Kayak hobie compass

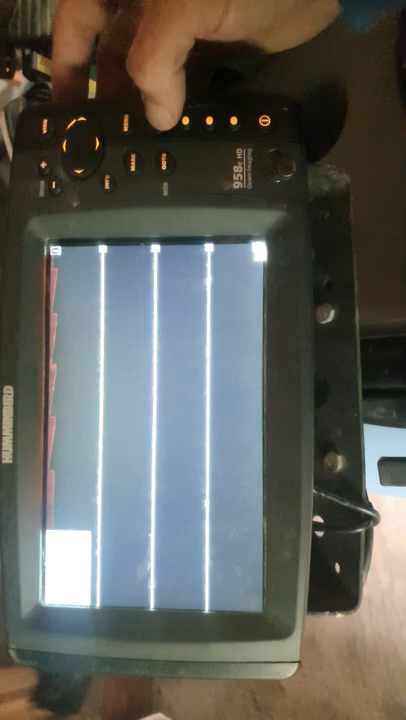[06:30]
on va vous le mettre comme ça menu deux fois donc là après vous avez voilà vous pouvez régler